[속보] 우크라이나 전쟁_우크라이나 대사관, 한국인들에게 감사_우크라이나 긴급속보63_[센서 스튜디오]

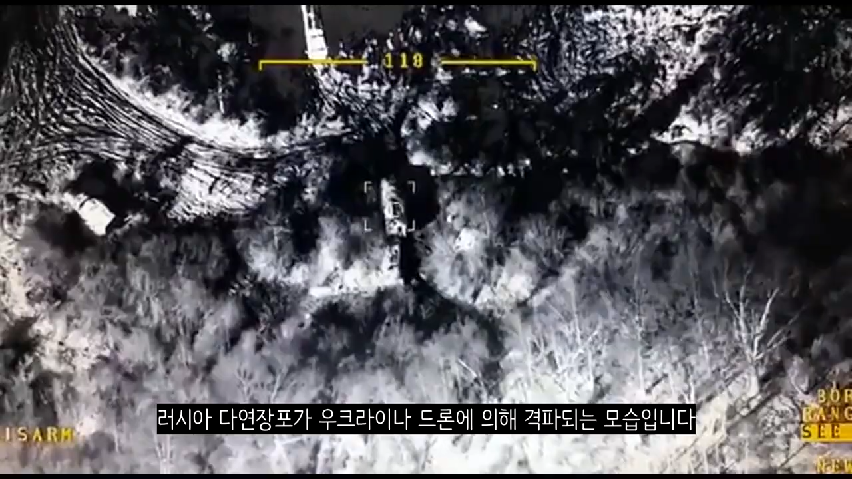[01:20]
러시아 다연장포가 우크라이나 드론에 의해 격파되는 모습입니다.
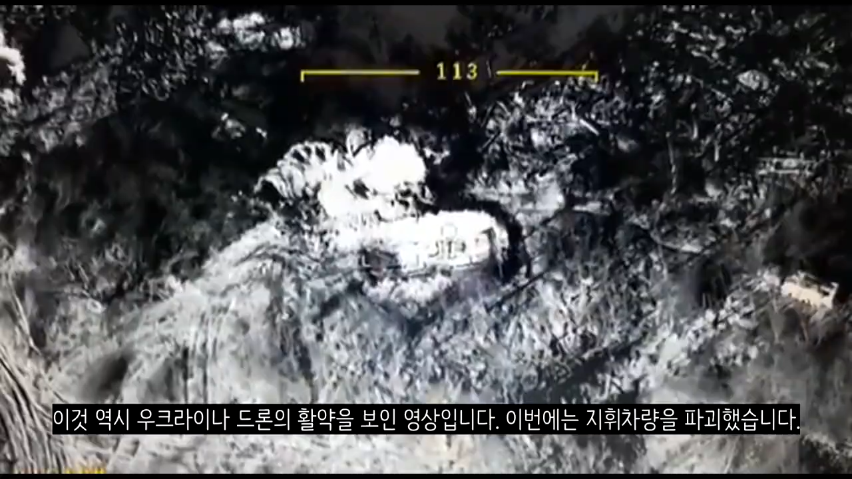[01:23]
이건 역시 우크라이나 드론의 활약을 보인 영상입니다.
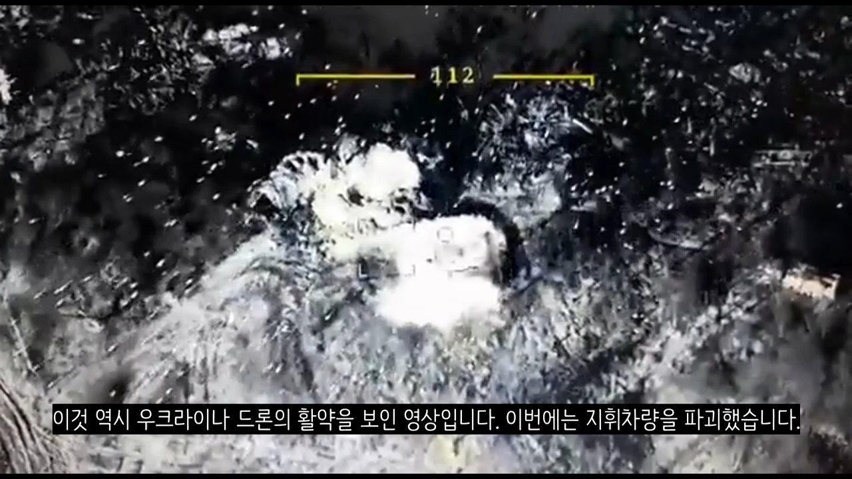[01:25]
이번에는 지휘 차량을 파괴했습니다. 러시아군이 100리탄을 사용했다고 주장하는 내용의 사진이 올라왔습니다.